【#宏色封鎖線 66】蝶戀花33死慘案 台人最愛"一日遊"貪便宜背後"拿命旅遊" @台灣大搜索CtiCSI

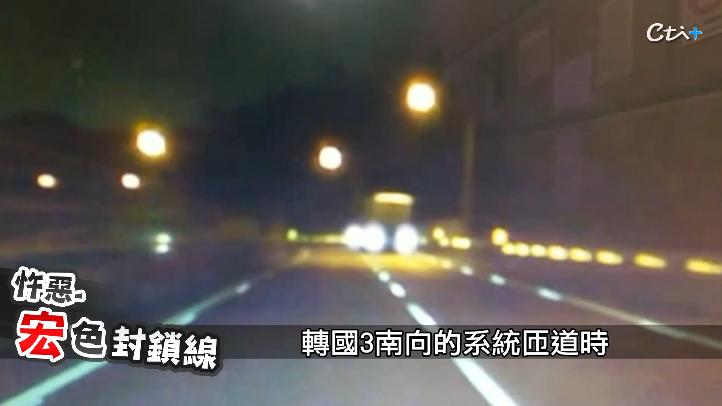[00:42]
國三南向的系統扎道的時候在這裡要經過一個非常彎的大彎道但不知道什麼原因司機在這裡並沒有減速而是維持原車速強行過彎結果導致了游覽車重心不穩向右側翻衝出護欄翻落了偏頗